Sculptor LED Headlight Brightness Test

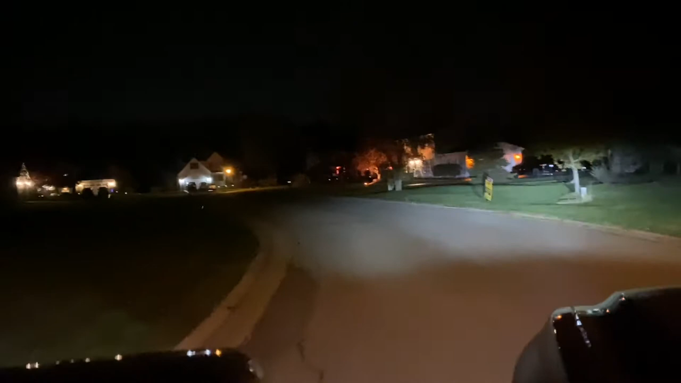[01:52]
driving through a neighborhood once again these are just the low beams sculptor brand headlights look at how bright they are this is just my low beams awesome awesome awesome visibility on to the next test all right guys i'm going to call this test back road cruising
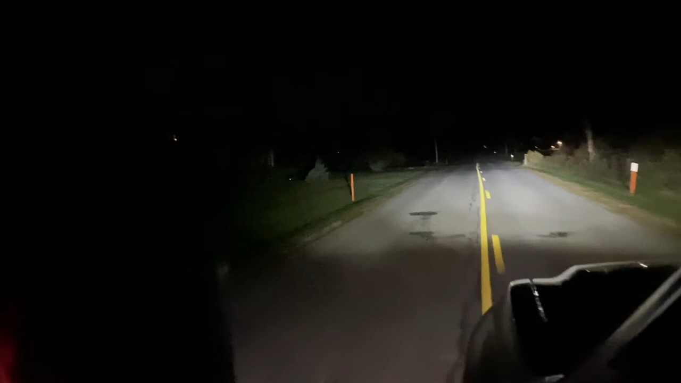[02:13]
now this is just the back road no light or anything these are just my low beams kick on the high beams very bright low beams high beams super bright you can see all the way into the woods both sides super super bright that's the low beams that's the high beams awesome visibility awesome awesome awesome awesome one last test all right guys this